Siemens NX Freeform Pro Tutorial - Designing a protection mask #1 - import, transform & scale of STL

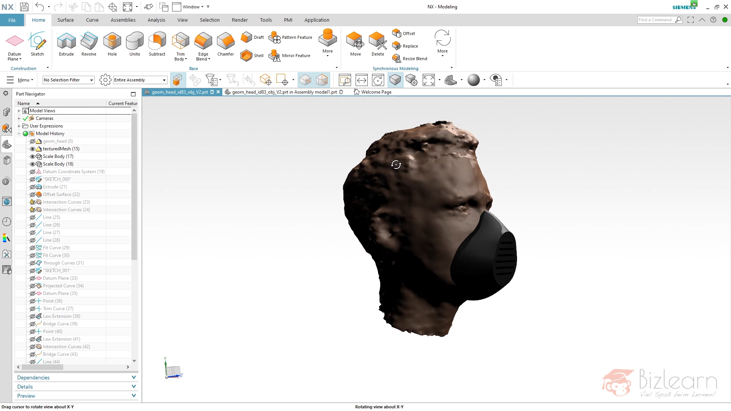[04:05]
is a really rough scan which you can see here this was my first run and in the second run i